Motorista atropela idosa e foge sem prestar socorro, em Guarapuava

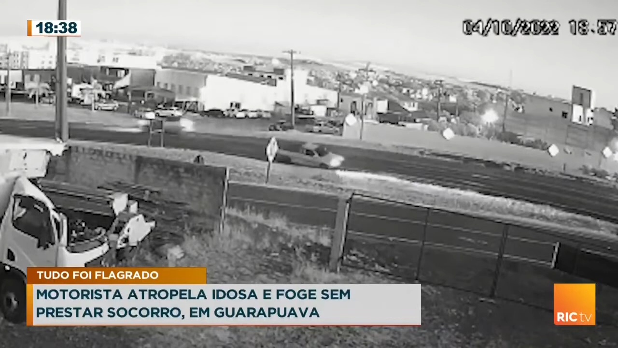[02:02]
Darcy Ferreira estava de moto na BR-277, quando foi atingido pelo carro que fazia uma conversão em local proibido. O condutor para, pega pedaços do carro que ficaram caídos e foge do local.